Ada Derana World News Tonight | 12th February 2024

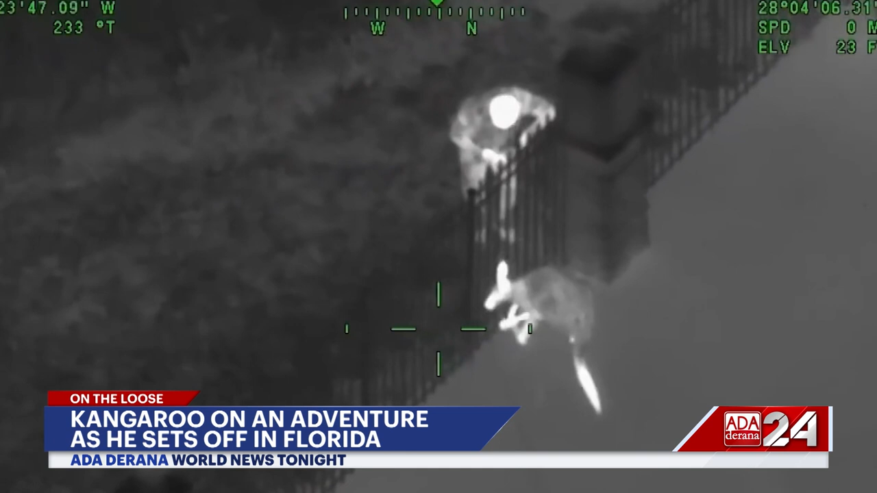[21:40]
Hopper sent Hillsborough County Sheriff's deputies on a call they'll likely never forget. Bravo 26, I actually see a kangaroo. It's kind of a large kangaroo. We got it close into the pool gated area. It took about 45 minutes to wrangle Hopper, thanks to the Sheriff's Department Agriculture Unit.
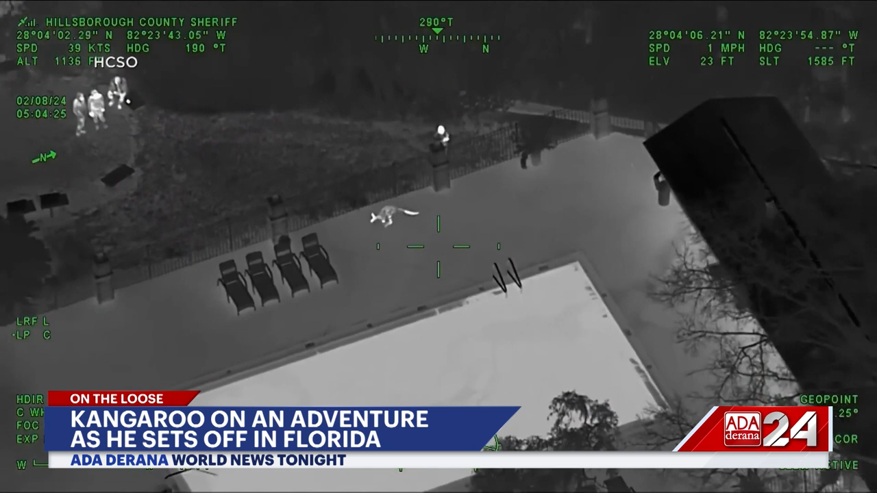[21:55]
Deputies fed the kangaroo while his owners were tracked down.